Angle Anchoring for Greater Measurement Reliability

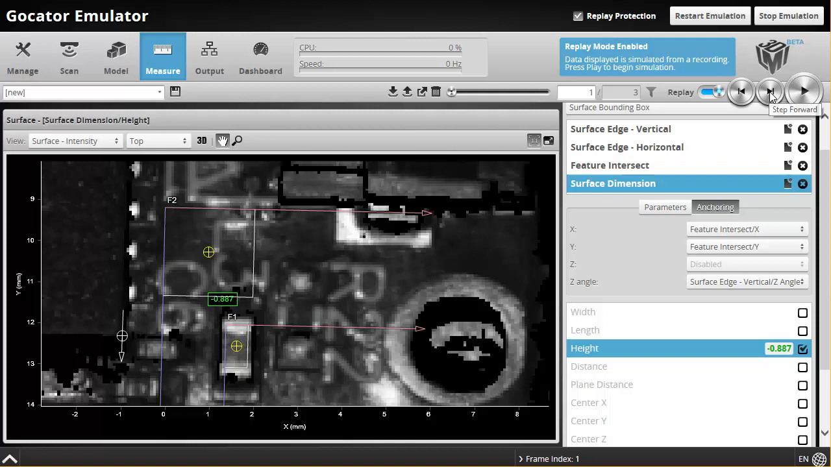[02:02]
So if I go through here that's rotated it a little bit in one direction and I'm going to go to frame three here and you can see that it's shifted and rotated quite significantly.